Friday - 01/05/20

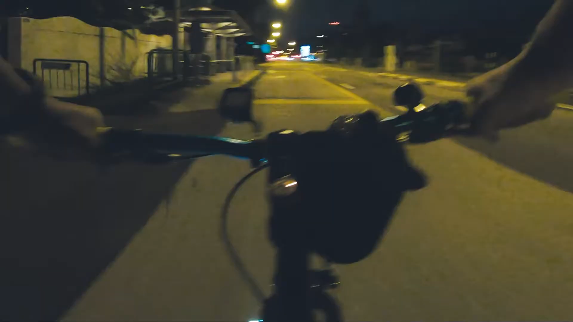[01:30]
I don't want to remove it, so I just mounted it on the left side. But because you called me out, right, just now I switched it to the right side already. I took off the stand back and put it on the right side. I hope you are proud of me, Haikal. We are currently in Simi now.
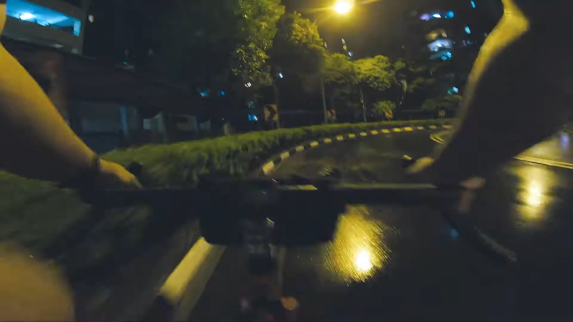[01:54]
This is the part of Simi that I've actually never been to. Just anyhow, right?
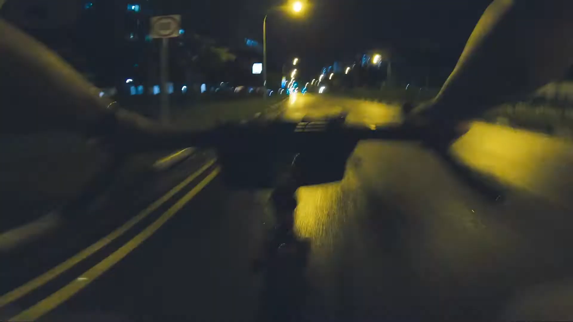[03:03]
Up ahead is Tampines Central already. I have decided to go into Somapa Road near the Singapore Expo site, just so that I can get a few more kilometers in. Currently I'm at 14 kilometers.